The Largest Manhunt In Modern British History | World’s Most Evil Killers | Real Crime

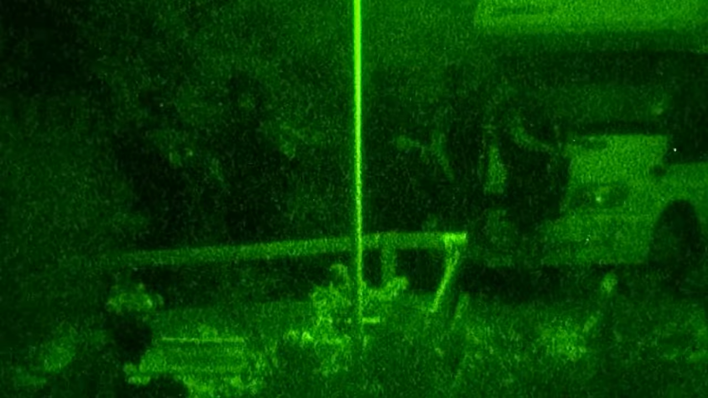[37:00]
and the night dragged on after midnight into the small hours, and it was around 1 o'clock in the morning when there was a dramatic series of events, hard to make out.